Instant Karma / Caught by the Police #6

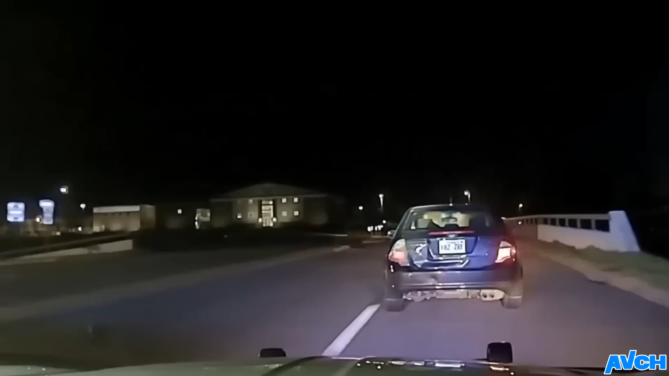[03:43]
here we have another hot pursuit maybe it's not that hot maybe it's just a pursuit but let's see he's using james may tactics just drive slowly what they're gonna do how they're gonna kick you out of your car they can't that's the key so this is a good approach just drive normally low risk follow the traffic rules and you'll be fine and maybe even you can convince them to give up maybe they they'll think that's the wrong guy who knows but this guy is playing the smart game I'll
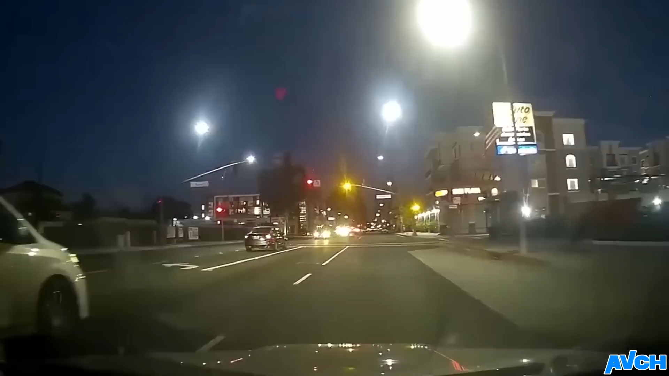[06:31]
have a great time ah here we go again take a guess who's gonna run red light uh wait wait a goddamn minute there's no left